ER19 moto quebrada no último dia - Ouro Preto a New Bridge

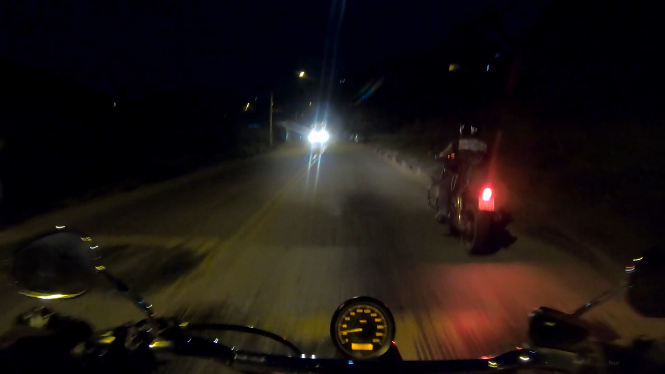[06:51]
Fazendo Felipe aqui na Ponte Nova pra tomar umas cachaça. Dá umas cachaça brava pra ele hoje. Hoje ele tá pego. Estradinha à noite, tranquilo. E é isso aí.